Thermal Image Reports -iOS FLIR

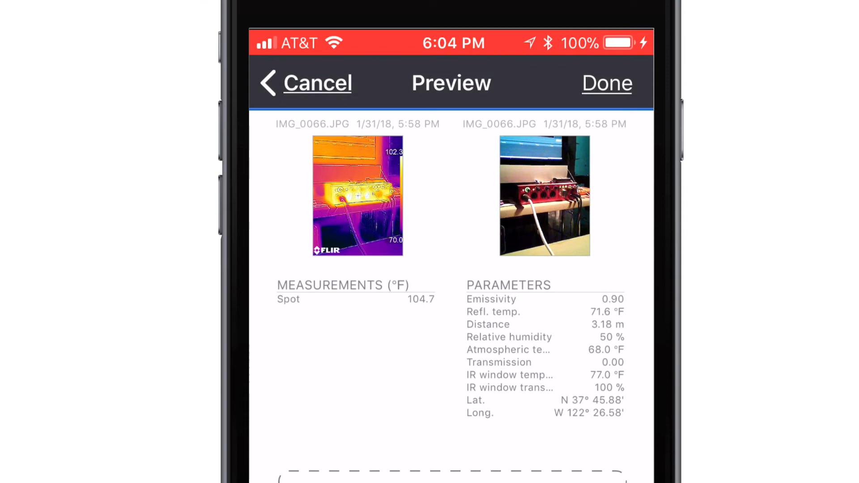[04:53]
On screen: spot 104.7°F
Moving to page two, notice what happens to the regular photo. The reason why it's dark is because we had the lights off.